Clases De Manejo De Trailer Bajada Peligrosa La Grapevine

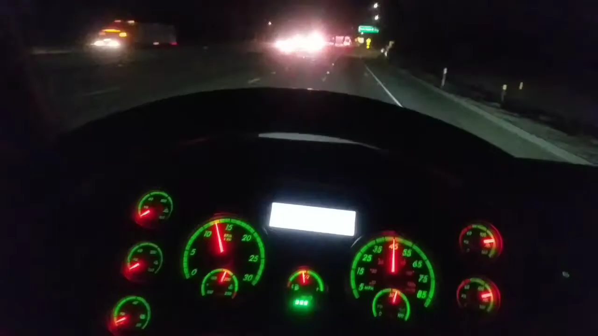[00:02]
hola amigos de face y youtube en esta ocasión les vuelvo a mostrar cómo se baja la waybank
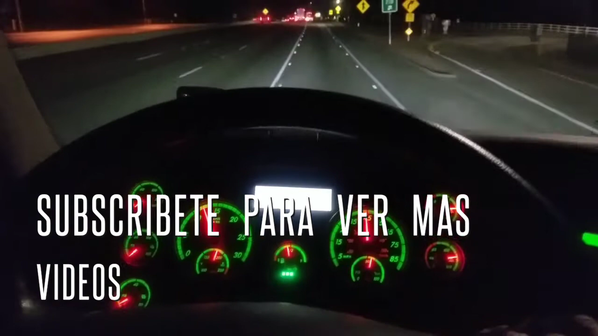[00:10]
una bajada peligrosa, ahorita lo traigo en el 11 hay que bajarle un cambio ahí 11 menos 1 es 10 aquí lo que se trata es de que le vamos a ir bajando cambios hasta que queda 35
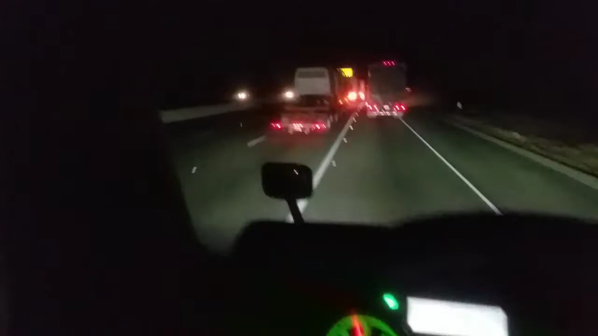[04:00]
coleguitas como estos que van enfrente estorban mucho déjalo voy a pasar aquí no es muy correcto rebasarlo porque es raya blanca como la miras pero colegas como estos que van a a esta velocidad son peligrosos hacen que uno vaya frenando y frenando